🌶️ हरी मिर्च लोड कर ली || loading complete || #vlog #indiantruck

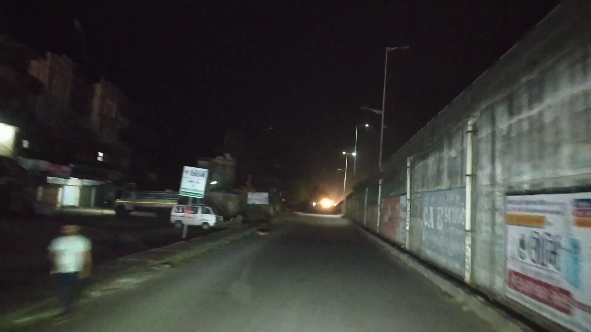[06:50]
तो ब्रिज के साइड में चल रहे हैं हम यह जो साइड में ब्रिज आपको दिख रहा होगा यह नेशनल आर्ट नमबर आईवे है तो चिखली पोच चुके भाई और रात के बज़री बाई दो यहां से तो रोड बढ़िया ही लग गया है तो काफी रश है यारी इस रोड पे काफी
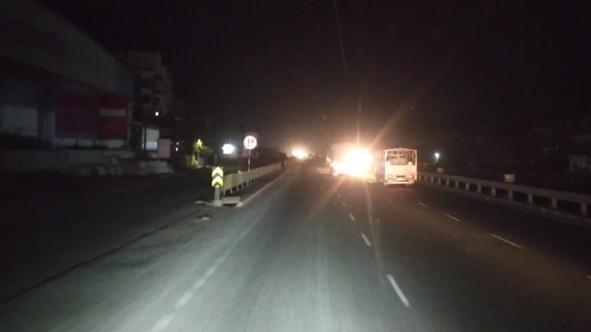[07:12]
गाईड़ा चलती है क्योंकि भाई यह बड़ा ही है ना बंबई से डाइरेक्ट दिल्ली निकलता है और आगे हुदर जम्मो कस्मी और पंजाब हर्याना सब्दो निकल जाता है यह रोड
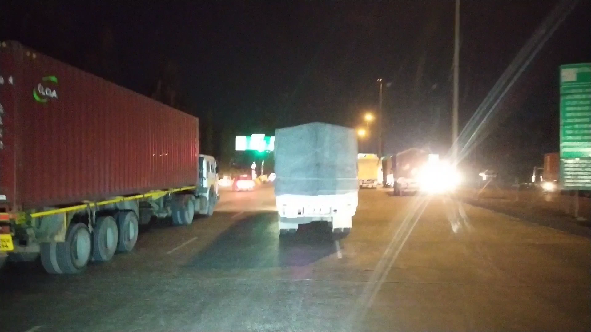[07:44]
इसी साइट में लेंगे उस साइट में तो जादा ही भीड बड़ा का लग रहा है मुझे तो फाइनली दोस्तों बहुत चुके है वापी मंडी में और